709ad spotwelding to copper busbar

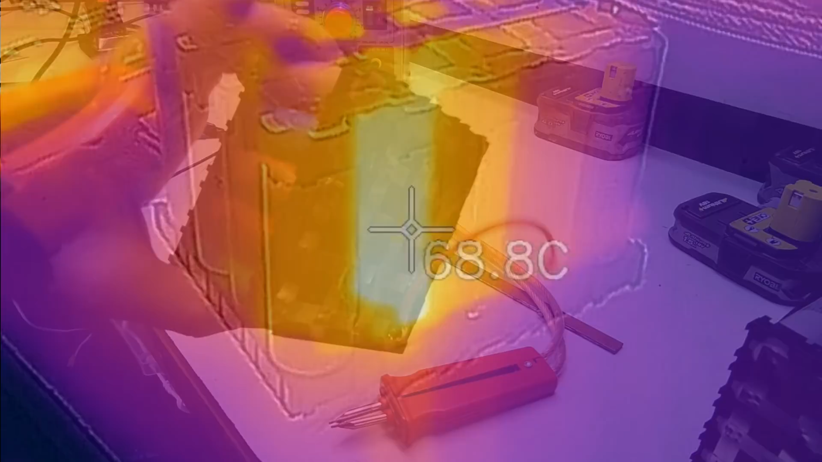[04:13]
On screen: spot 68.8°C
Because that cell there is a, I found out was a dead short.